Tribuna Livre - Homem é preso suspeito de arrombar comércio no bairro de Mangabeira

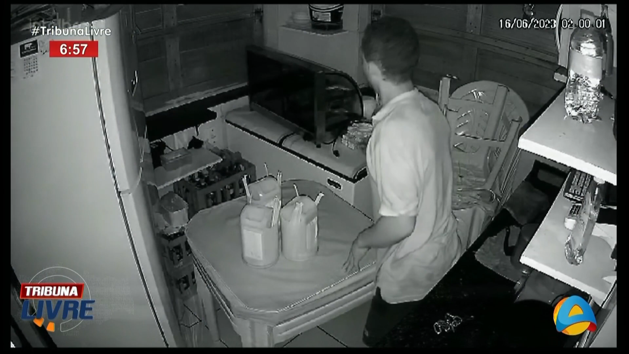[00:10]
Ele entrou pra pegar o que aí? Que aí, só um ver o que é que ele vai pegar. Ele entrou duas horas da manhã dessa madrugada.
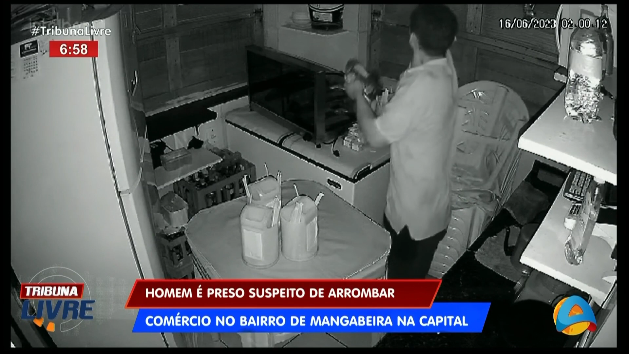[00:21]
Enquanto o dono estava trabalhando. Rapaz. Alguém pode dizer, ele estava com fome, meu. Alguém pode dizer isso, sabe? Ele estava com fome. Ó, mas isso é aquele mesmo que a gente mostrou preso, Cacau. Porque ele está diferente da imagem. É porque é preto e branco a imagem, né? Ó, ele entra, ó. Pegou. Ó, alguém pode dizer, não, ele pegou comida porque está com fome. É não, rapaz.